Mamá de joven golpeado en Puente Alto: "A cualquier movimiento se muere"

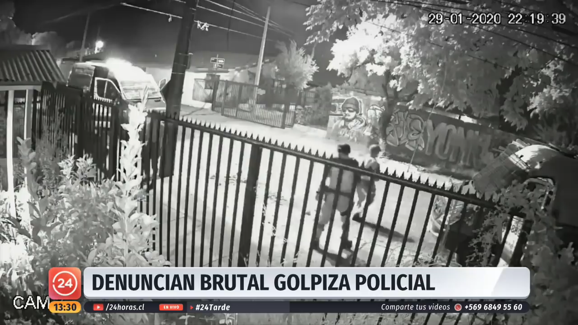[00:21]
Estas protestas habían comenzado cerca de las 6 de la tarde congregando a un gran número de gente y posteriormente la policía uniformada estuvo disuadiendo a las personas por los diferentes inconvenientes que se estaban produciendo en este lugar. Presten mucha atención a estas imágenes de cámaras de seguridad porque corresponden a la calle San Hugo el pasado miércoles cerca de las 9 de la noche.
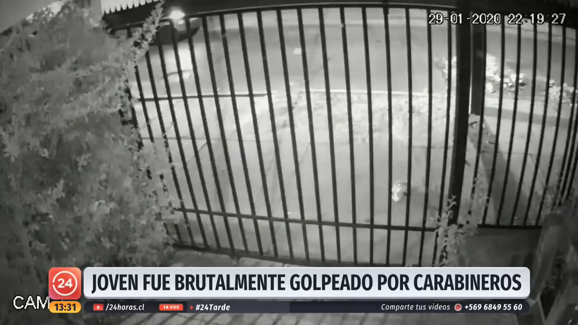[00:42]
Ahí el protagonista de esta historia de 18 años, este estudiante de ingeniería, iba transitando por el lugar. ¿Cuándo se puede ver cómo este grupo de carabineros entre 5 a 10 funcionarios policiales comienzan a golpearlo en diferentes partes del cuerpo? Golpes de pies, golpes de puño, además golpes con la luma que mantiene carabineros en su servicio.
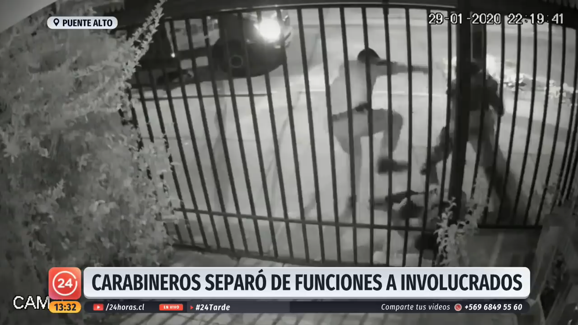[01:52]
Lo que llama la atención es que solo viendo el registro de las cámaras de seguridad se puede observar que el joven estaba caminando, es interceptado por este grupo de carabineros.